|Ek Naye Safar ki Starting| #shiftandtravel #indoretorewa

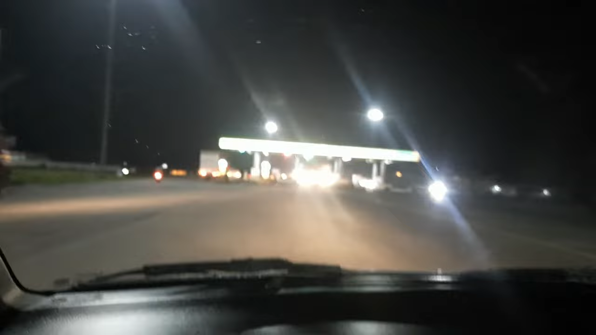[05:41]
सो फोर्थ टोल ऑफ द डे। ये एरिया भी हमें नहीं पता, आगे चल के बता देंगे अगर पता चलेगा।
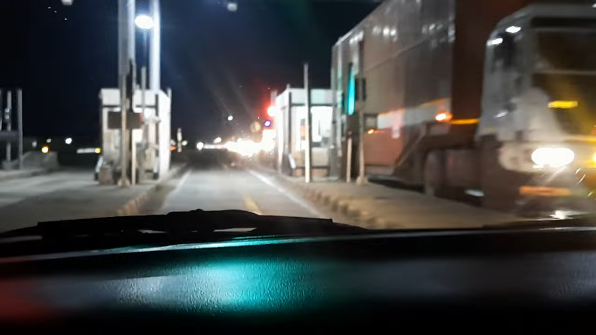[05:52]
और यहाँ देखते हैं अपने को कितना लिया जाता है। खोलो भैया, खोल दो। क्या बात है, बहुत तेज काम है भैया।
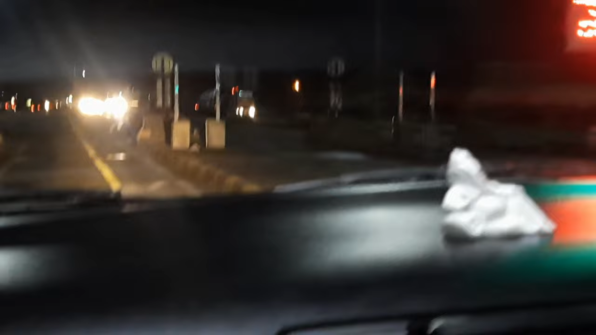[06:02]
सो टोल नंबर 5 ऑफ आर जर्नी, एंड काफ़ी बार टोल है। देखते हैं यहाँ कितना लगता है।
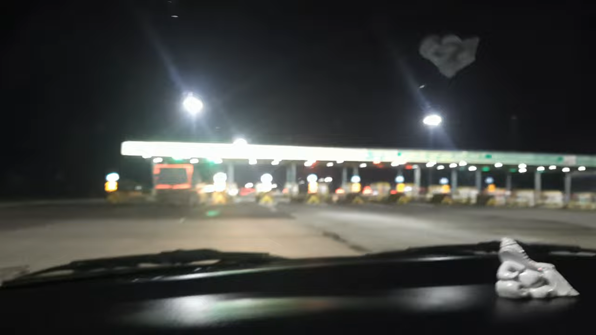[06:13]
अभी शर डंडा कड़ा है इस वाले में, इसी में चलते हैं।
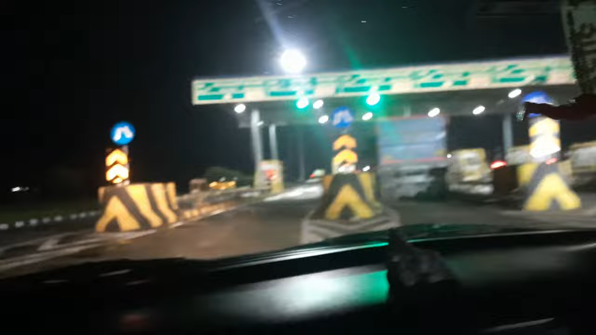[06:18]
टिका नहीं जैसा मैंने चाहा, मुझे वैसा कोई दिखा नहीं।
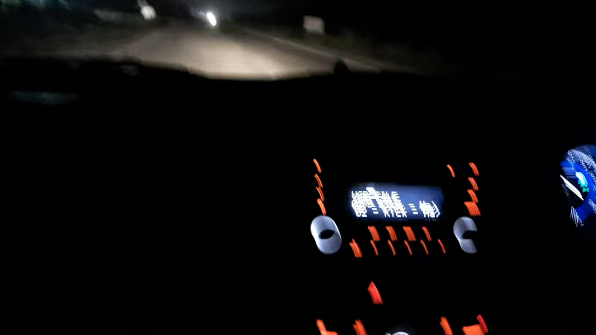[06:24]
पर तो भैया अब आ गए अपना छठा टोल, 6th टोल ऑफ द जर्नी।
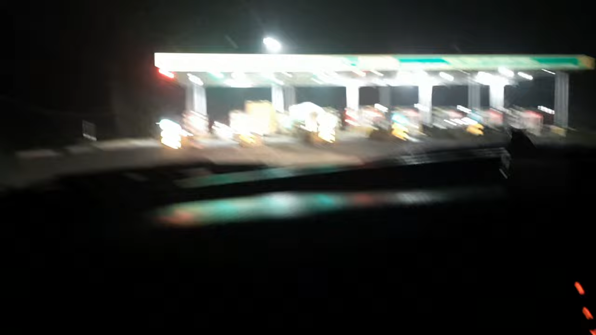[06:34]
इस बार तो अपन पूरा काउंट करके चल रहे हैं कितने टोल हैं। क्या हो गया भैया आपका ट्रक? ज्यादा तेज से थे ना, ब्रेक मार दिए थे।
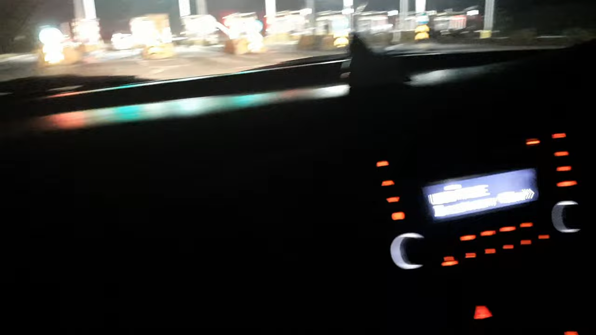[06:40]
पीछे हमारे ट्रेलर है।
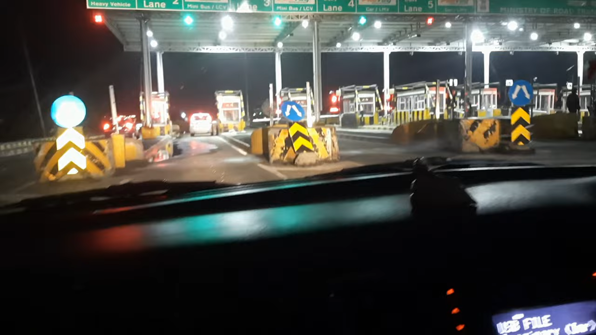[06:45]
चलिए चलो भैया, 6th टोल आ गया।
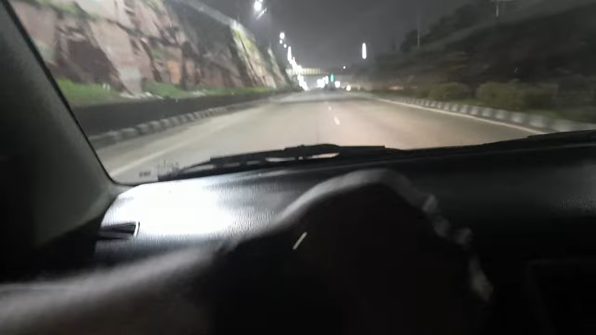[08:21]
0 मतलब कि 12:42 0:42। तो बस अपन पहुंच गए ऑलमोस्ट भोपाल शहर के अंदर ही हैं।
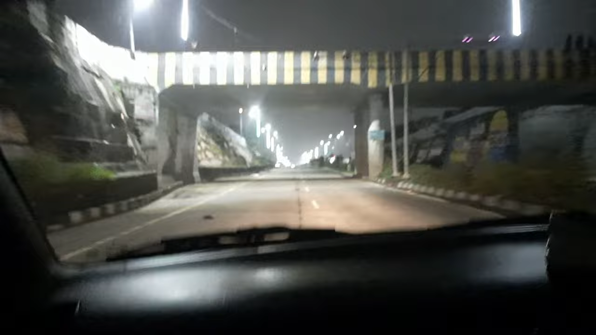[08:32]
ये है भोपाल शहर, अपन बाईपास करते हुए भोपाल को निकल जाएंगे। मंडी दीप हो गया, भोपाल ही है। भोपाल ही है, सब शहर के ही अंदर का हिस्सा।
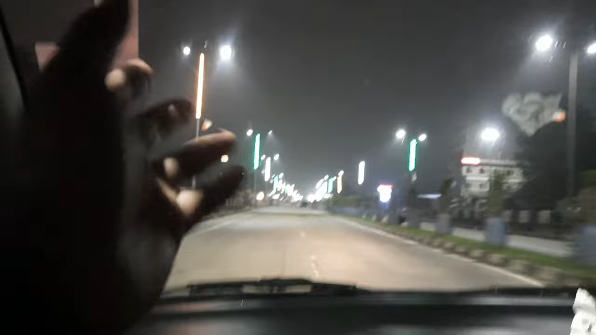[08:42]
होटल प्रकाश इन सब। हाईवे रिट्रीट, लाइटें अच्छी लगी मुझे, काफ़ी सही लाइटें।
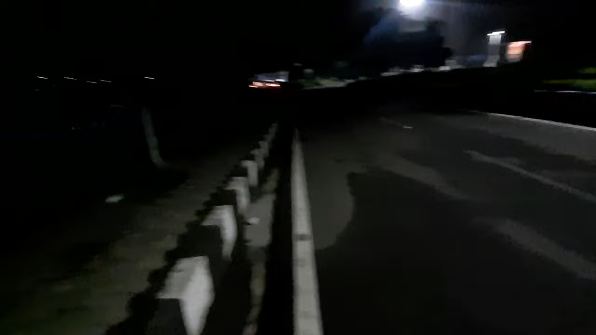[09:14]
और ये होटल ताज वाली लाइन है पीछे, इधर होटल ताज पड़ता है। और अब अपन जा रहे हैं सीधे भोपाल से बाहर। तो दिस इज वॉज द रोड, चलो चला जाए। कुछ फोटोज ले ली थोड़ी बहुत, रात का समय था।